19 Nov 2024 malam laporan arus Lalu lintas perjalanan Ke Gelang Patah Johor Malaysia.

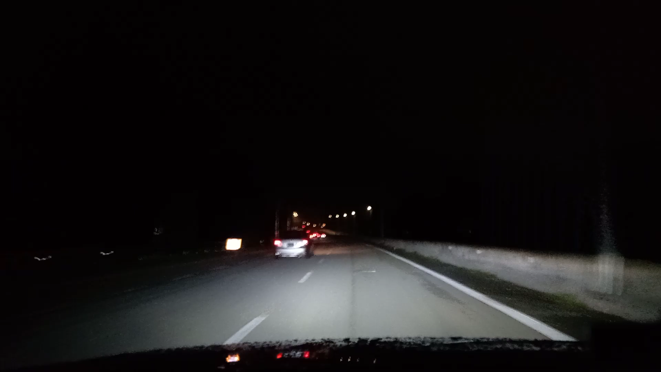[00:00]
Selamat malam teman-teman, bersama saya sekali lagi Henry Baling Channel. 19 November, suhu pada malam ini 25 darjah Celsius. Baru saja lepas hujan petang tadi. Jam sekarang menunjukkan
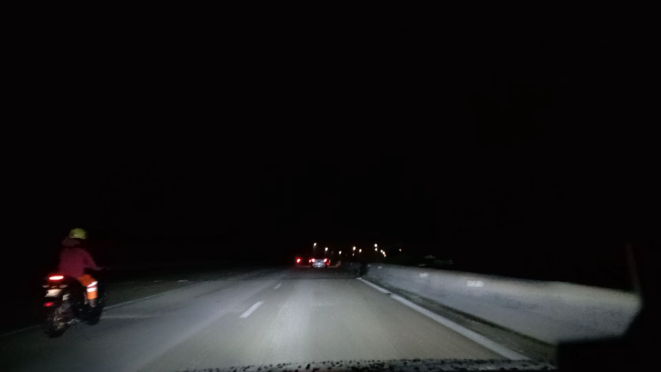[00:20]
9:11 minit malam. Seperti biasa kita mengalah ke Second League Johor Bahru Malaysia dan ke Gelang Patah Johor Bahru.
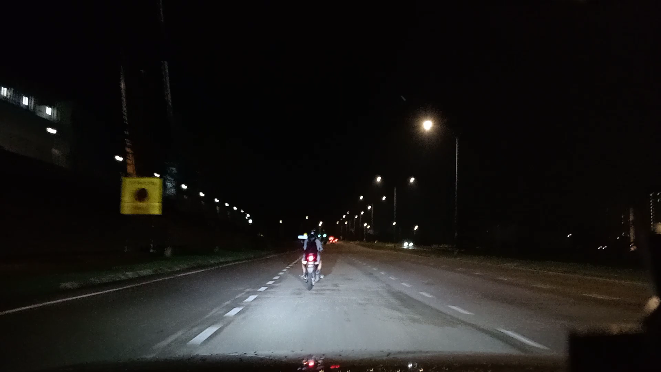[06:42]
sajalah pemandangan Lebuh Raya Cycling, dan sekarang kita sudah menghala ke Gelang Patah Johor Bahru, Malaysia.